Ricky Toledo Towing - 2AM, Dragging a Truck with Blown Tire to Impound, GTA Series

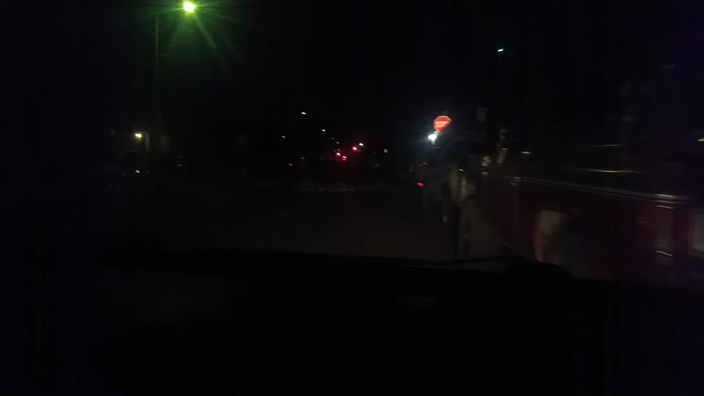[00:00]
It's so dark, yeah. That's cool. Here goes Rikki just blowing through the stop sign. Oh, that is Rikki. You can hear that truck. Yeah. That's kind of shocking. What are you feeling? It's kind of shocking that he didn't do anything.